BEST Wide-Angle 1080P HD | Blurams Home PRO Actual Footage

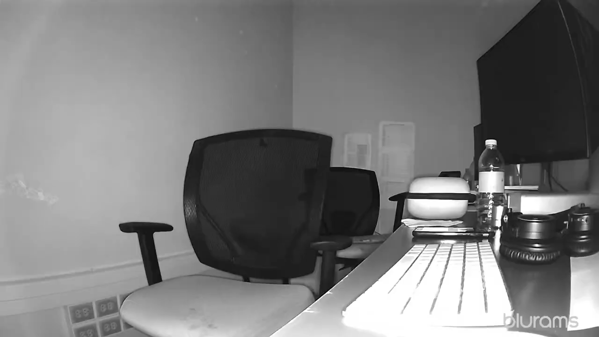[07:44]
So this is me in total darkness.
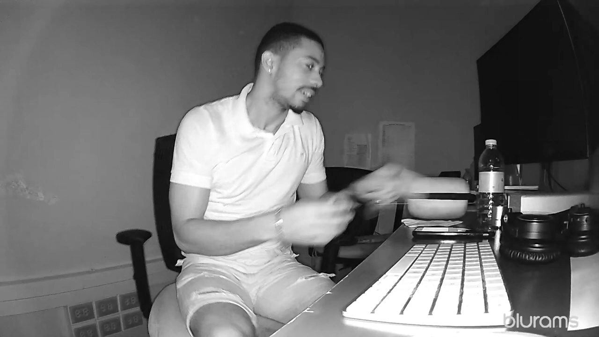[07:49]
Just a little bit of light coming in from the monitor, not much, but this is what you will see or what a camera sees in total darkness.
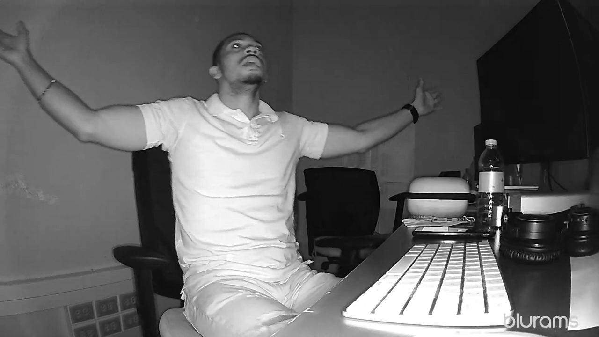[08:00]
I'm seeing 1, 2, 3, 4, 5, 6 LEDs that are really used to
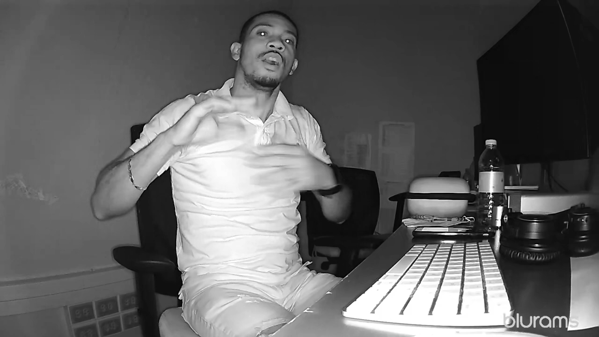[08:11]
illuminate or provide visibility for the camera. But yeah, we're in total darkness and the camera is still seeing everything that it can. One more test I want to do is to go as far away from the camera as possible and allow you guys to hear the audio.
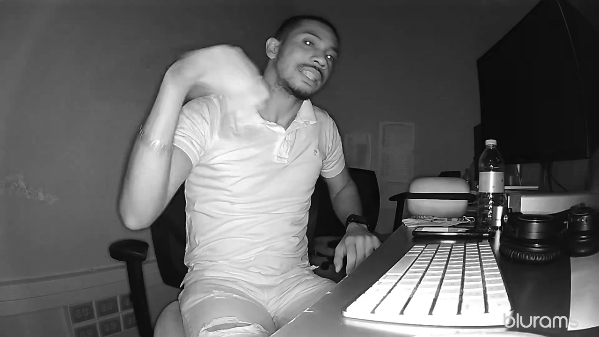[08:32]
You might have this set up in your room. Somebody is on another side of the room.